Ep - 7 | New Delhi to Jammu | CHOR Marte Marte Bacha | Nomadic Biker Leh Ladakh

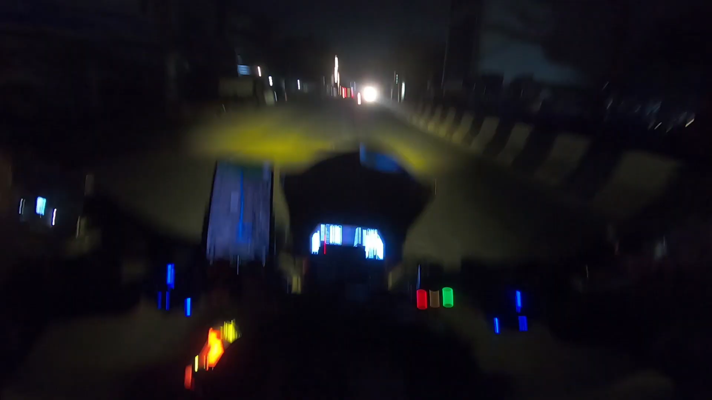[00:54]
सुबह का अभी टाइम हो रहा है गाइस 5:09 और अभी मैं निकल गया हूँ जम्मू के लिए। आज का डिस्टेंस है 600 किलोमीटर। इधर से 200 किलोमीटर आगे जाके हमें मिलेगा अम्बाला।
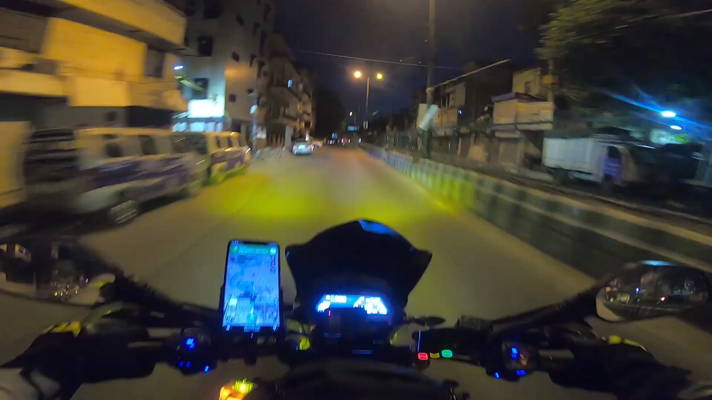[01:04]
अभी सुबह का टाइम मैं निकल गया क्योंकि मुझे पता है दिल्ली का ट्रैफिक क्या है। अभी सुबह 5 बजे ही देख लो लोग कितने निकले हुए हैं और सारे गाड़ी बाइक सब कुछ निकला हुआ है।
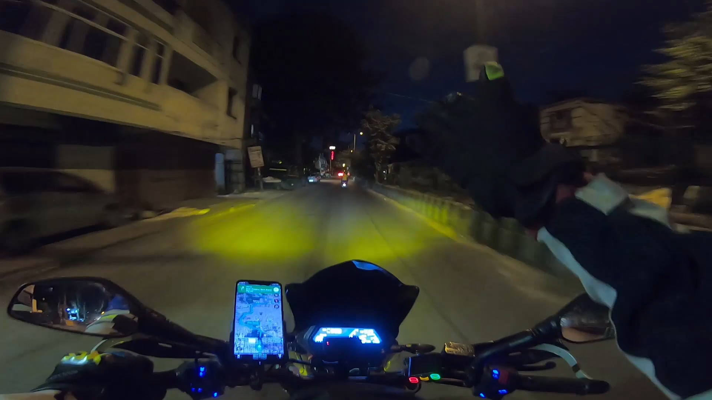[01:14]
ये गाड़ी इसको ओवरटेक ही नहीं कर सक रहा है। ग्लव्स और बूट्स के साथ बाइक चलाते चलाते ऐसा एक हैबिट हो चुका है
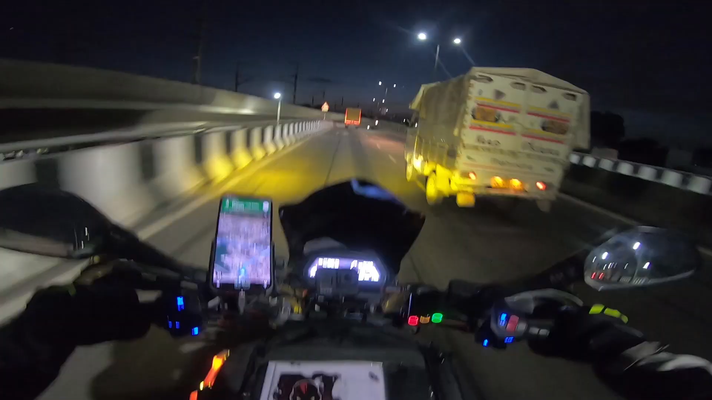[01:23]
अभी कि अभी बिना ग्लव्स और बूट्स के बाइक चला ही नहीं पाता हूँ। बहुत ही ऑकवर्ड फील होने लगता है। अभी थोड़ा कंफर्टेबल हो चुका है ये। मैं बस नहा के निकल गया। मैंने ब्रेकफास्ट नहीं किया है होटल पे।